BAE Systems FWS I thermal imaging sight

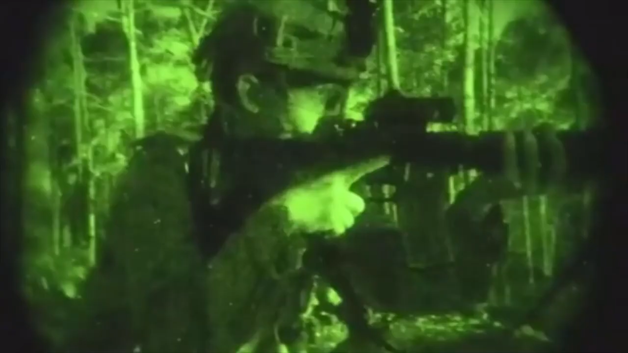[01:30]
This eliminates the need to look through the weapon sight or illuminate a target with a laser,
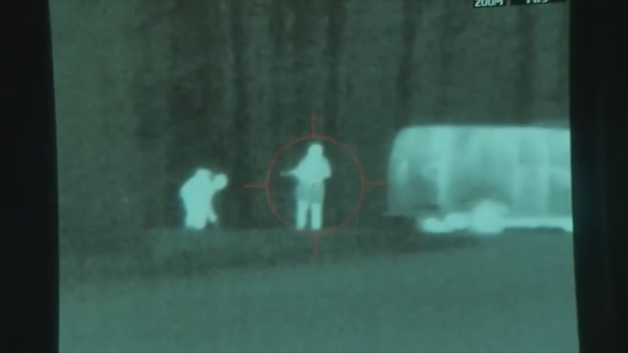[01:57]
All in a smaller and lighter package.